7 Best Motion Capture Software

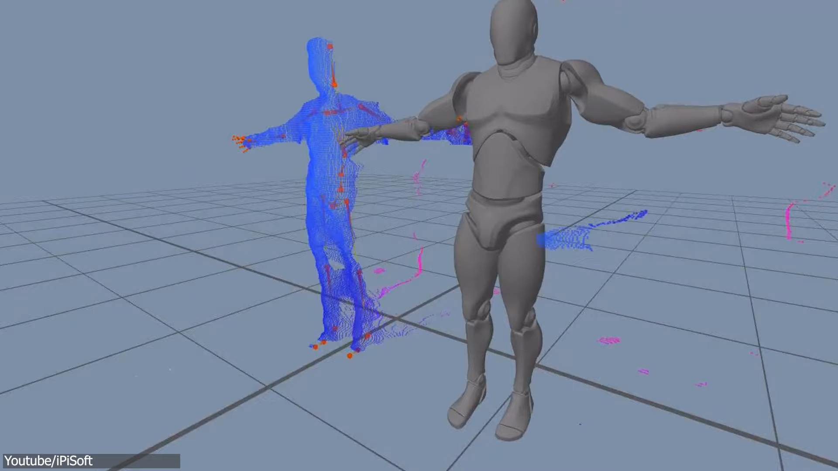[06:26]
These two work together by capturing, playing back,
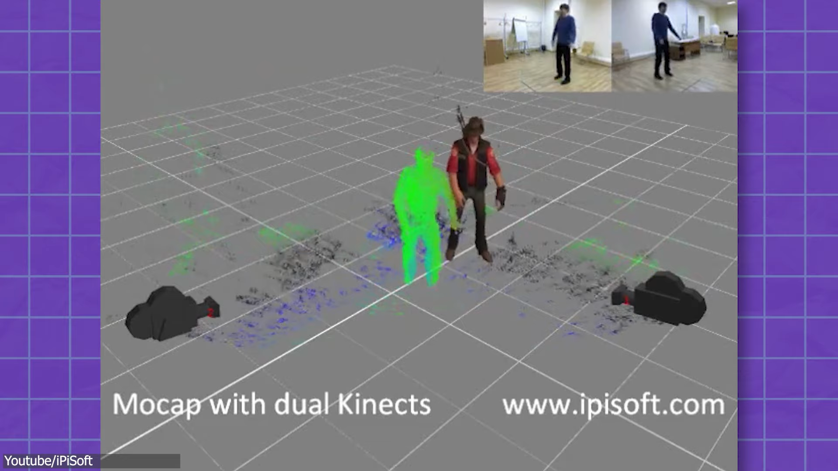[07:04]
Pricing goes from $195 for a perpetual license up to $2,000 depending on your needs,
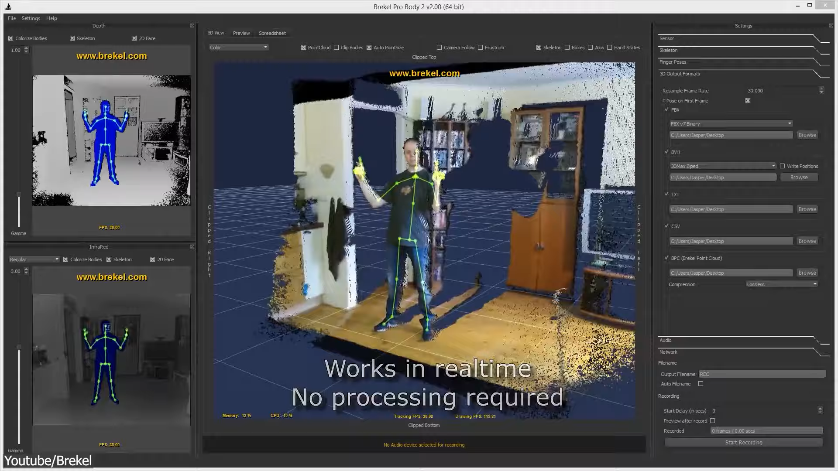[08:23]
Since 2012, Jasper Brecklemans has been developing a series of tools for markerless motion capture using data from depth sensors and webcams.
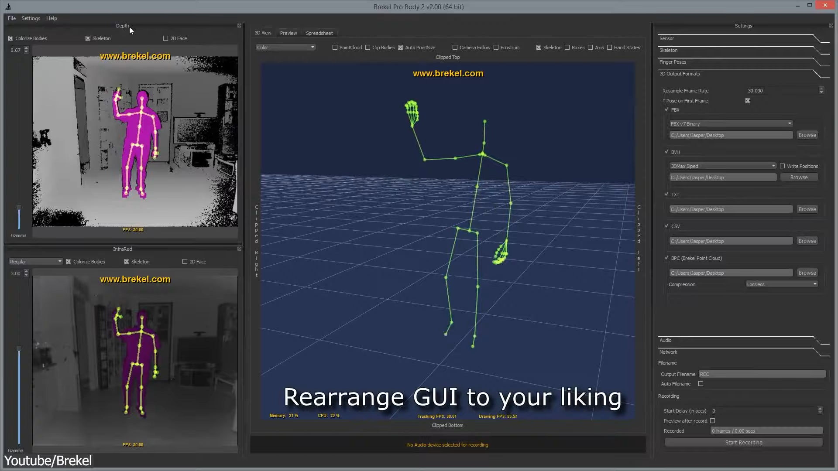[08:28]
And he has five main products, all of which perform motion capture in one way or another, including Breckle body, face,
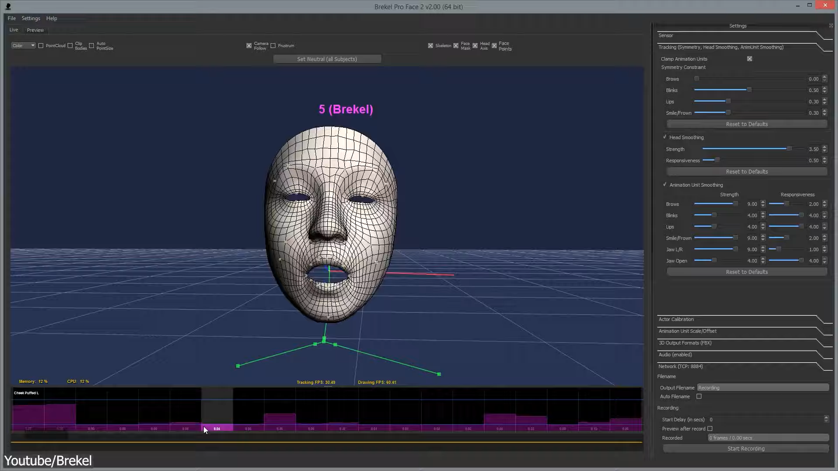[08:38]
hands, open VR recorder, and point cloud.
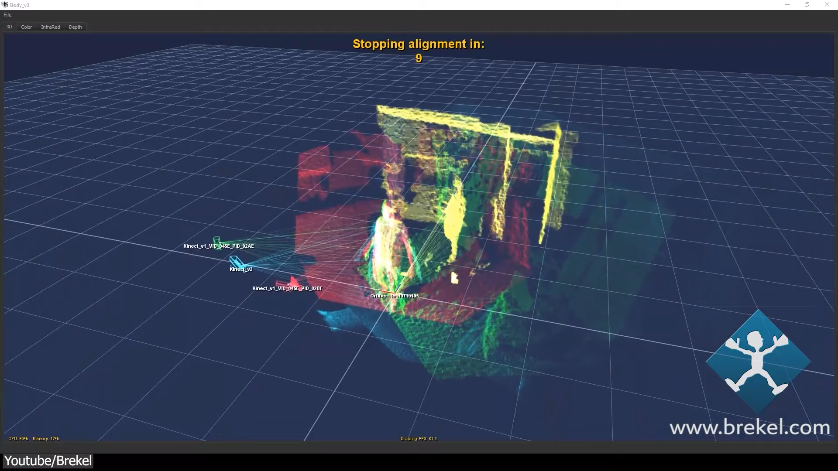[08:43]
So, as the name suggests, Breckle body focuses on full-body motion tracking using a wide list of supported sensors,
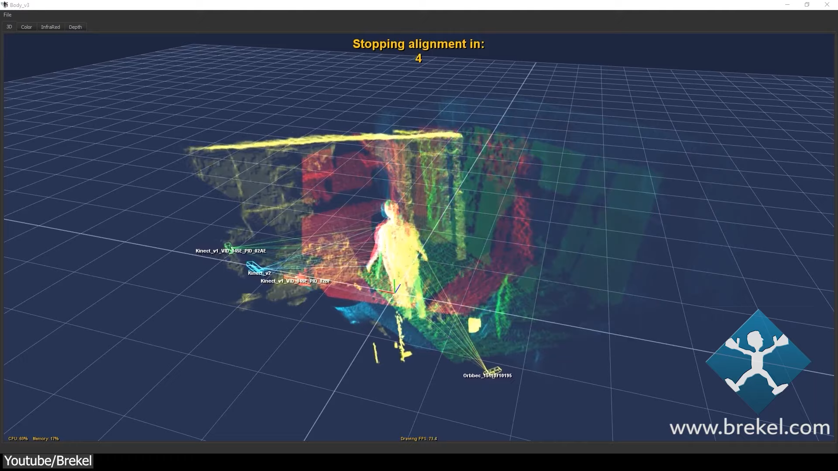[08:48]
and allows for mocap live streaming, as it comes with plugins for Motion Builder,
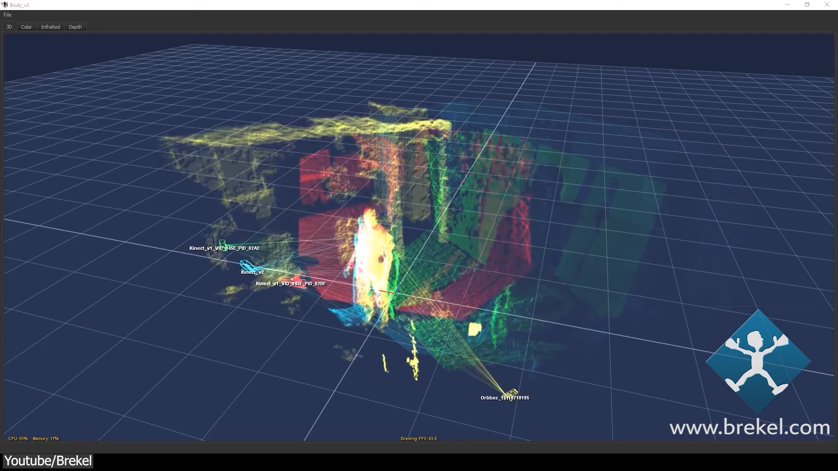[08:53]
for example, scripts for Unity, and support for Unreal Engine 4 and 5, using Live Link.
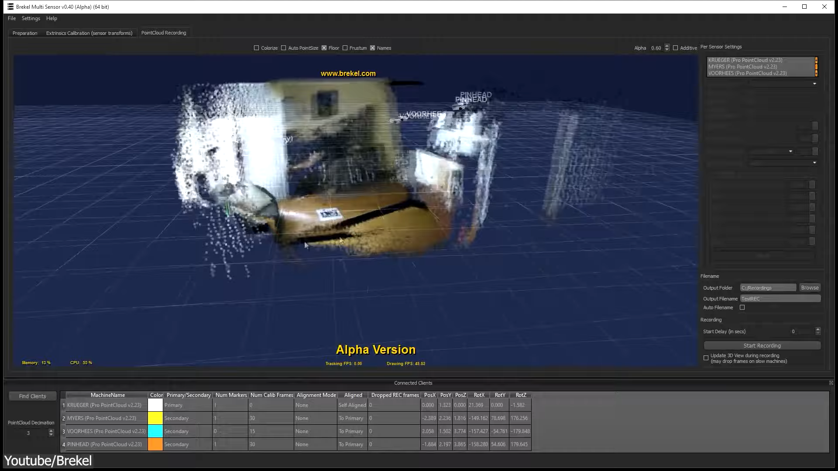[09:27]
Whereas Breckle point cloud isn't really considered as motion capture, because it doesn't be turned as skeleton animation,
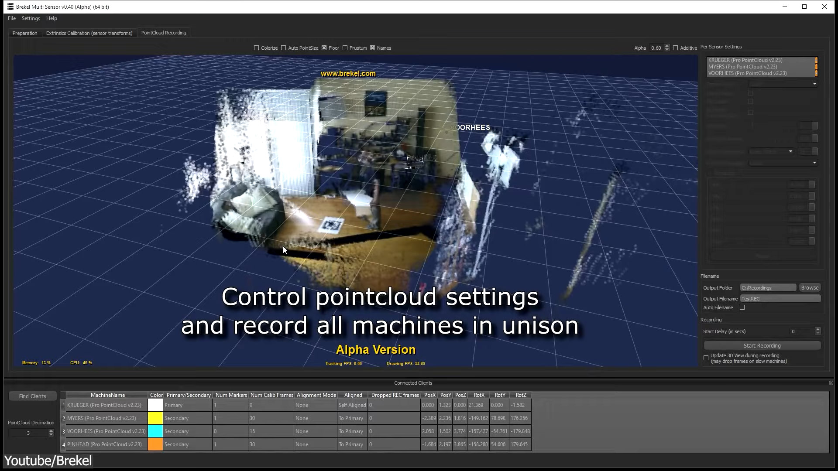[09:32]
but rather depth point cloud data that can be used to create some cool-looking effects like these.